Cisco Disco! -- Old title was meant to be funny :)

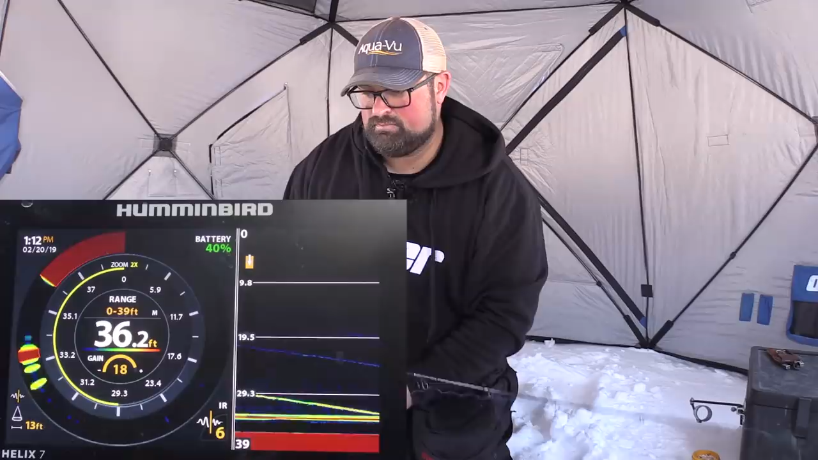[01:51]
On screen: depth 36.2 ft
Mark just started following my jig instantly. Come on, look at that, instantly, as soon as I got down there. Come on. Got him, like that was instant, as soon as I got to him. Little tungsten jig with the tip of the mealworm, of course. But that spoon, he had lots of opportunity to look at it. I really like this rod. This is the first time using this rod.
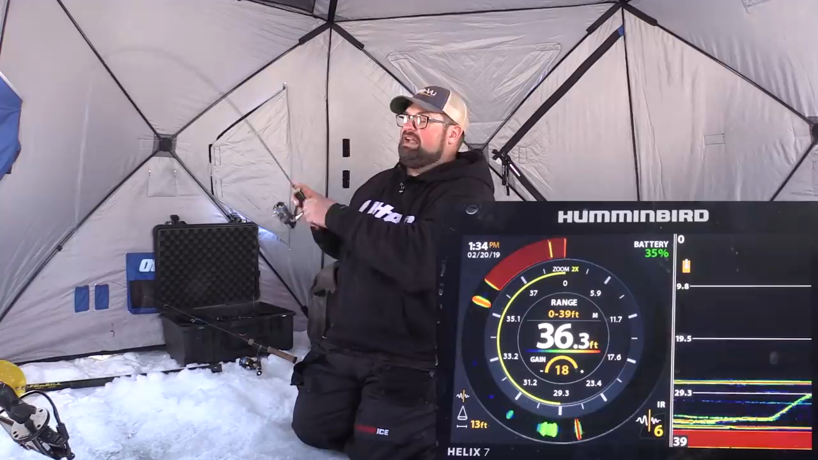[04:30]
On screen: depth 36.3 ft
Fish chase me from the bottom. Come back. Here he comes. Here he comes. Come on. Come on. Come back. Here he comes. Lining up again. Got him. Got him. Light, light bite. Like they're very, very, very light bite. That's where that quick tip would come in handy. Be able to sense that bite and feel it. And also watch your rod tip. But this, if you just kind of start to move your rod tip up a little bit.
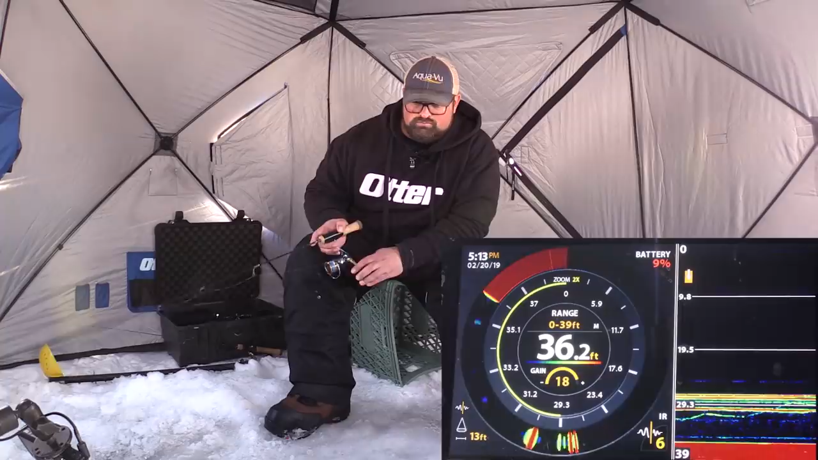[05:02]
On screen: depth 36.2 ft
Ooh, look at that one. 30 feet. This one's getting hungry. Come on. Oh, come on. Don't charge it that fast and not eat. Let's go. Here we go. Oh, he might have just kind of bumped it slightly. Again, he likes that fast pop. That fall. There he is. He's falling again. Here he comes. He's going to nail it. He's going to turn around and nail it right now. No, he took a charge at it. There he is.
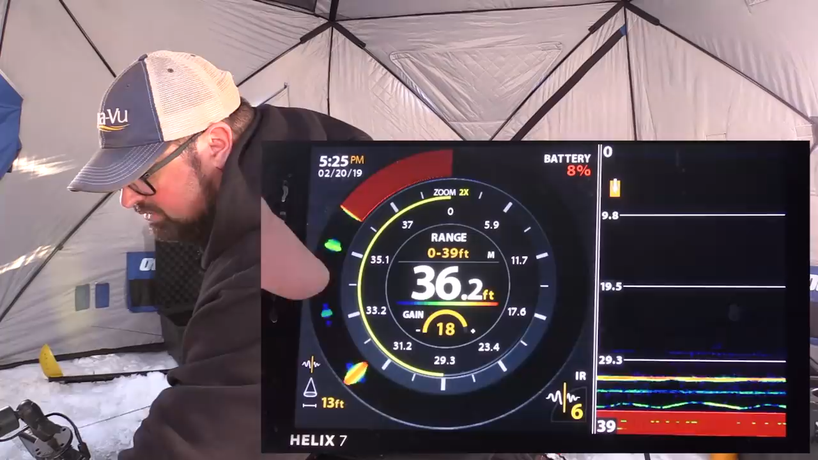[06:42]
On screen: depth 36.2 ft
And then, so what you have here, like I said, it's 36.3 feet. And then you have here the solid red line here. That's the bottom. This little mark that's moving up and down right here, that's my jig right now. So now if you see, if I take and I drop it all the way to the bottom, it'll kind of blend in with the bottom and disappear. Up here, this is some kind of fish actually. So what I'm gonna do is I'm gonna come up above it here and hopefully get its attention. And they're obviously not always gonna, you know, move towards you, but because I know that fish is there, I can get above him where he can see. If I'm below him, the fish isn't gonna be able to see me at all. So here, let's see if we can get him moving at all.
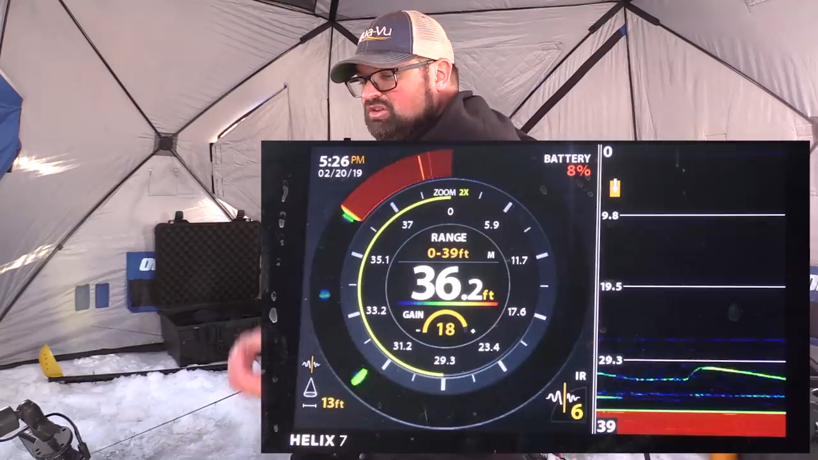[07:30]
On screen: depth 36.2 ft
But right now it looked like I just kind of pushed him back down. I scared him away, if anything. But you kind of try different techniques as you're, you know, as you start. Usually start slower to start with if you come up to a mark like that. If you're not marking anything on the screen, make some big aggressive movements with your lure.
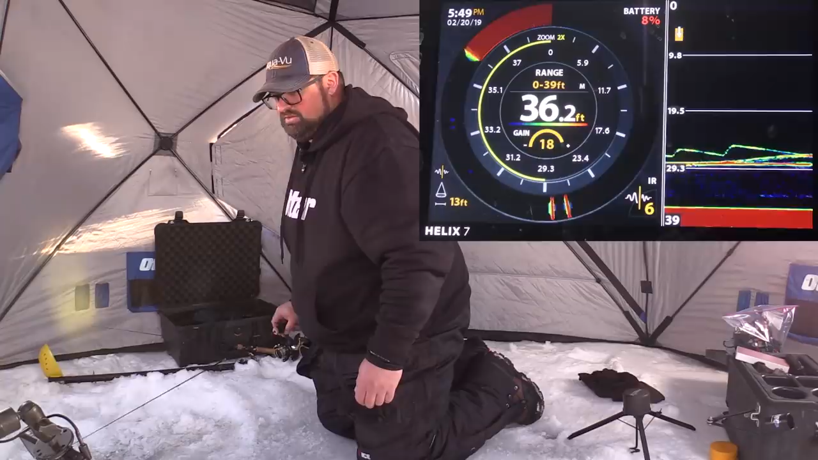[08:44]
On screen: depth 36.2 ft
Oh, that one's interested. He liked that a lot. I kind of gave it a couple big snaps and he hit it as soon as it started to fall.